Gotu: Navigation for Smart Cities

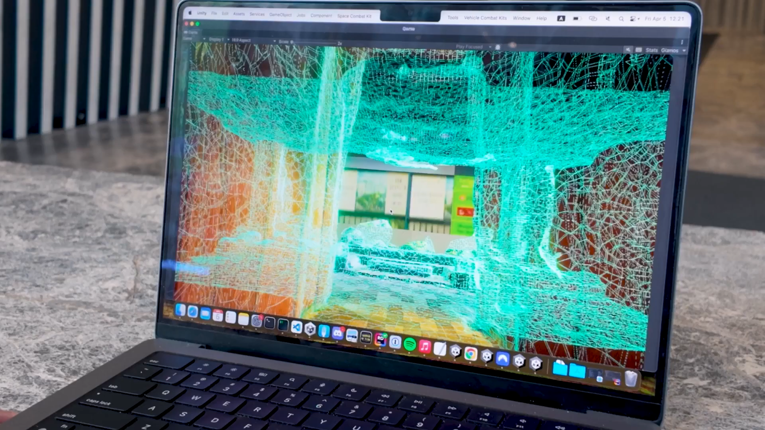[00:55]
And that's it. Your domain is ready. By the way, this is a domain of our building and it's on our server.